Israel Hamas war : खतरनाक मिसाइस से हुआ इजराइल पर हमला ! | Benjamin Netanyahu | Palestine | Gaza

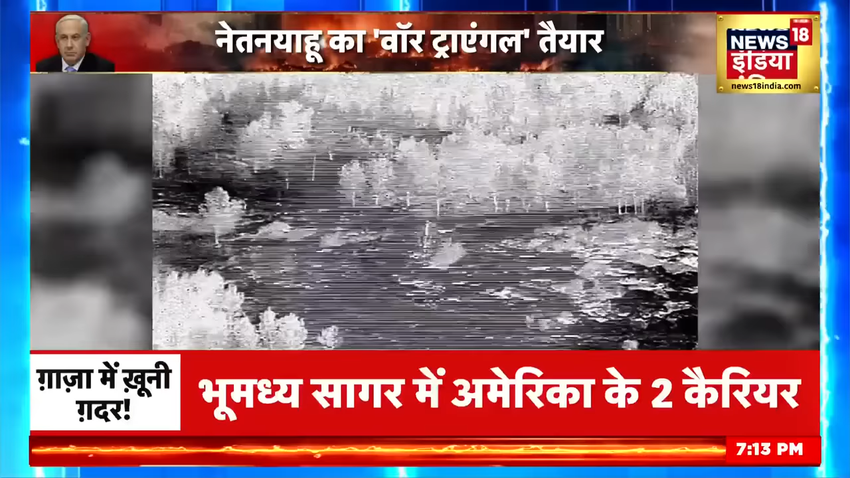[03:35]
देखिए हिजबुल्ला के छेकानों को इसरेल चुन चुन कर टार्गेट कर रहा है पूरा महीना